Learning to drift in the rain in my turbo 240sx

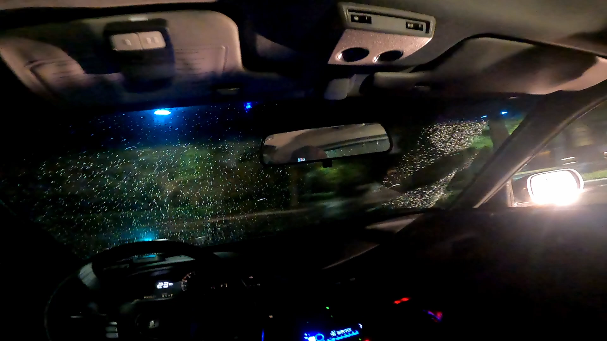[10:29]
Woo, shit. Oh, shit. God, he was so fucking close to my car. Oh, let's not do that anymore. Let's do it again. Not that close. Fuck. Yeah, I know. Still a noob. This man knows. You're already better than half the dirt. There's another stuff. Yeah. Yeah.